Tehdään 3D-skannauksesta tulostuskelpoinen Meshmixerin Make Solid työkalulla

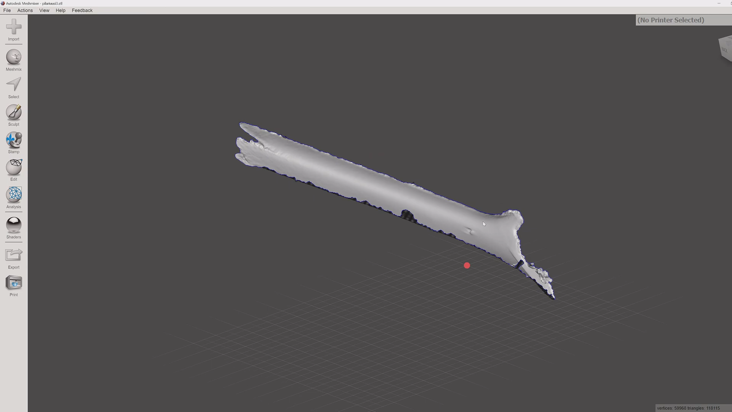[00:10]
Morjesta! Minulta on nyt kysytty useamman kerran jo 3D-skannauksesta ja siitä, että miten sitä skannausta pystyy käyttämään hyväksi sitten, kun sitä tekee jotakin sen avulla.
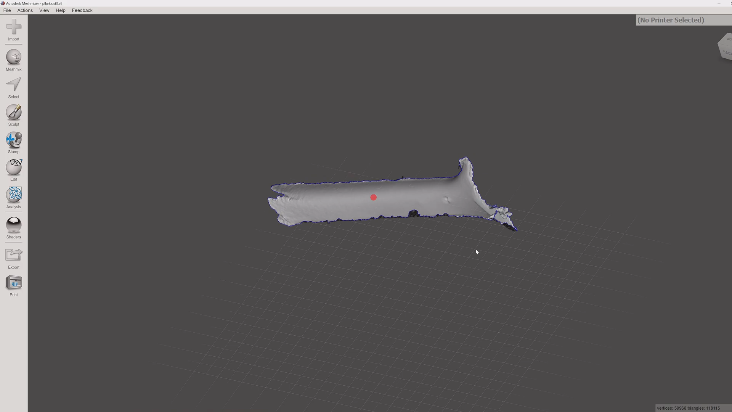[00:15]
Eli minulla on tässä nyt Punton A-pilari.
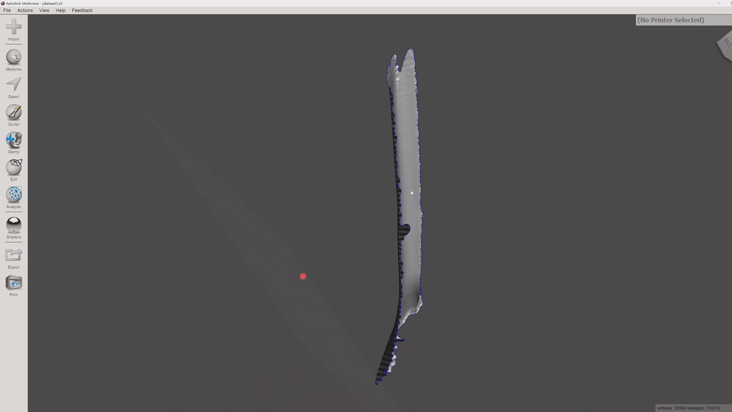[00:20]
Tämmöinen nopea skannaus, minkä tein. Eli minä tein tähän mittaritelineen.
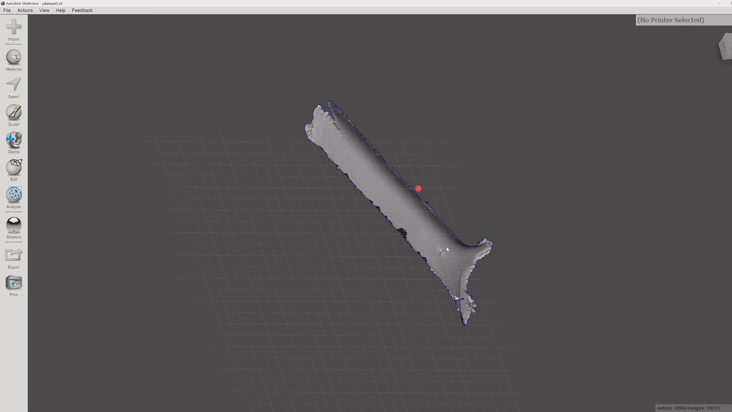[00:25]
Tai semmoinen kotelo, semmoinen. Siisti, mitä nyt se jossakin näkyy, on autoissa.
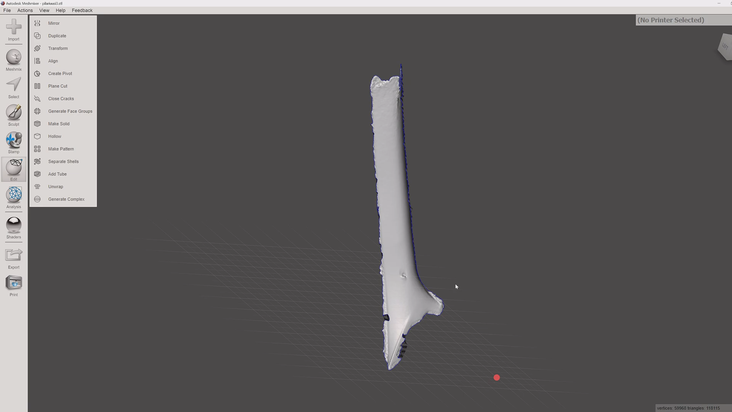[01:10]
Eli tämä tiedosto on nyt suoraan skannerista, mikä on tullut pihalle. Tämä on kuvattu Creality Ferretillä. Tämä näin.
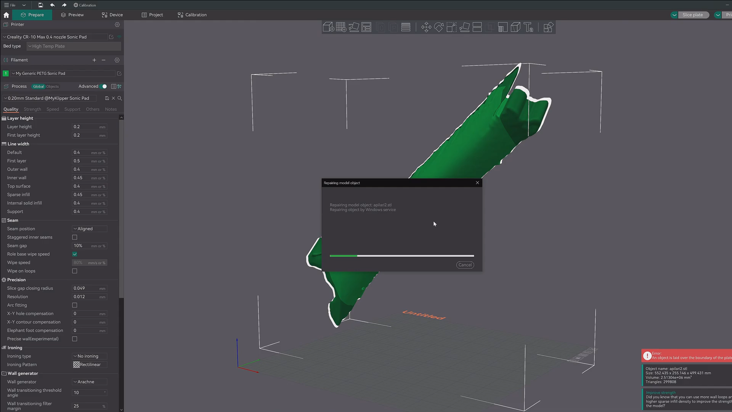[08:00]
Ja sitten kun tämä on tehty, niin tämä tulee Tinkercadiin justiin samanlaisena kuin mitä tässä nyt näkyy. Kun tekee tuon korjauksen.
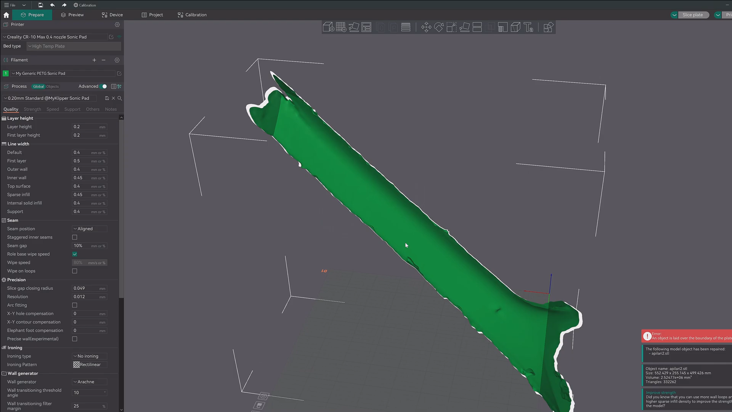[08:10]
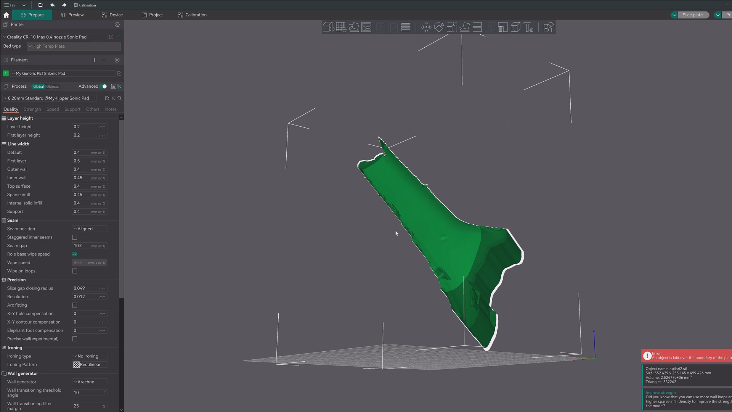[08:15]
Tästä tulikin yllättävän hyvä.
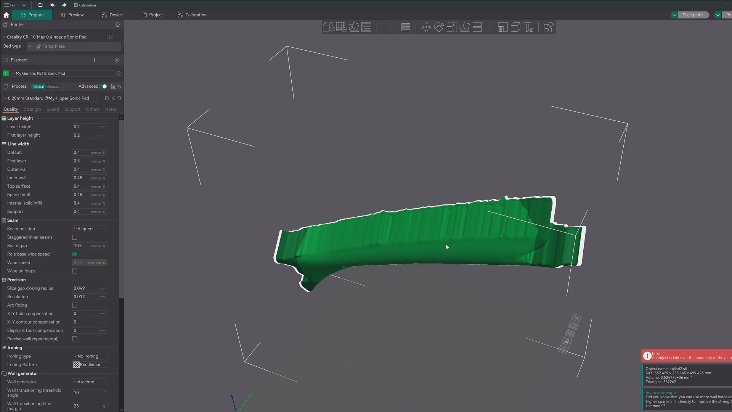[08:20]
Tämähän olisi melkein tulosta tästä, kun se olisi oikein paksu sen näköjään. Yllättävän hyvä tuli.